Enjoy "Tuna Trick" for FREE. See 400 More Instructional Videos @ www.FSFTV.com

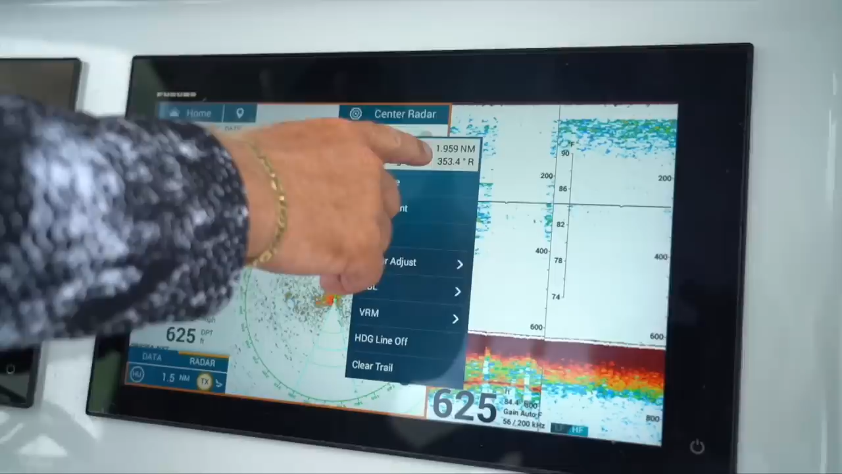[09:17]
For over 80 years, Veruno innovations have helped more fishermen find and catch more fish than any other brand.
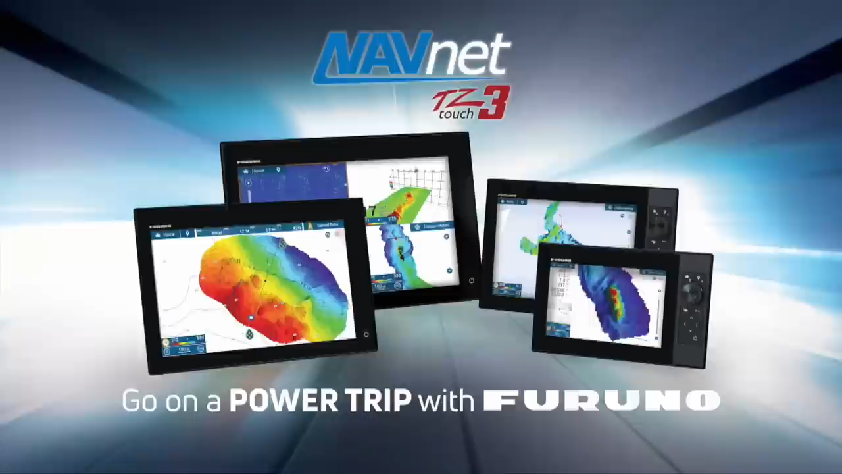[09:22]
And we're raising the bar again with NavNet's EasyTouch 3's new PBG and FishIt DriftIt technologies.